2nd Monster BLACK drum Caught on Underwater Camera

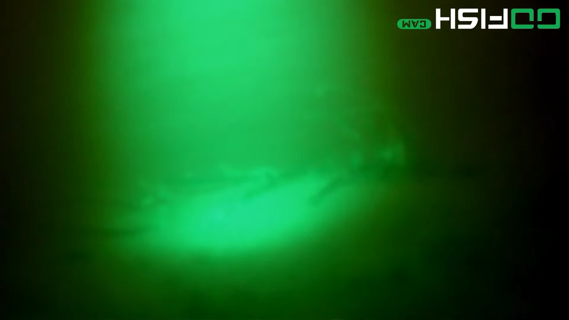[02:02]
So that's one of the reasons why I'm leaving this video totally uncut and raw like the first one, because it's going to show you that. But also, too, you can see what's happening. I mean, it looks like it's a whirlwind of chaos and everything flying through, and I mean, maybe a hurricane kind of deal, because debris, seaweed, you know, even fish when they do come by are going pretty quick.
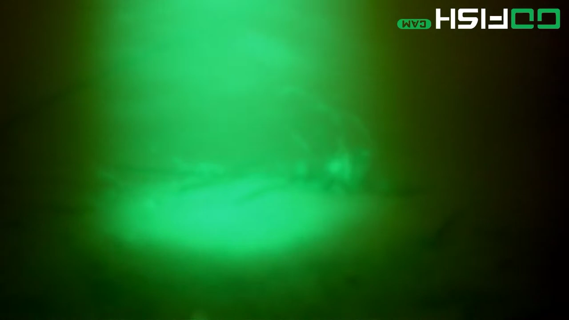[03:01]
The other thing that I am noticing, because I am using the Redfish long drops with the 100 pound test line on this actual camera right here, you can see where something has already picked it up, and you heard it pick it up, and you know, it's moving it away. And that's one of the things that we always talk about, how drums do. They'll sit there, inhale the bait, and they'll just keep, you'll keep it in their mouth, they won't even swim off. So that goes point out something else.
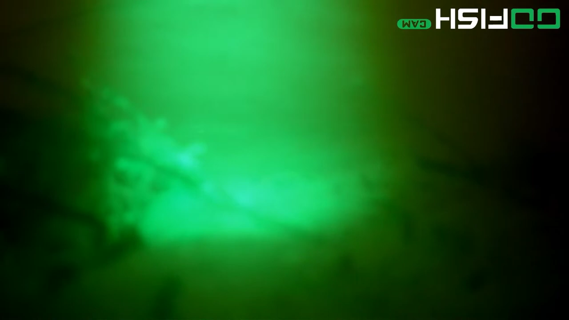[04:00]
I'm gonna go quiet for a bit so you can understand what's going on, and then you'll notice when right before he does pick it up and take off to run with it, that's what's going on. He's sitting there crunching on it, and that's how he picks up the big blue crab that I have, or the half crab that I have on this bait.
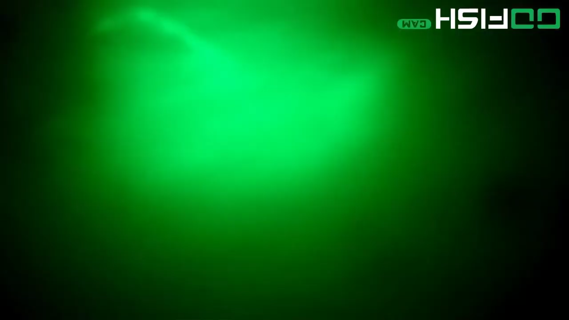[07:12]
So, as we're continuing to watch this uncut raw footage, you see a lot of the debris coming by, and you see the camera move and jerk occasionally.
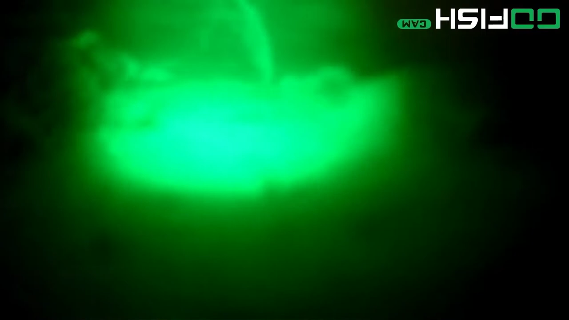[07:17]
We can't find out or assume to say what it is that is making it move like that, because we can't see the bait in place and stuff like that. What I'm also noticing too is that it's stuck in this position because the bait is not catching enough current to pull it in line with the camera,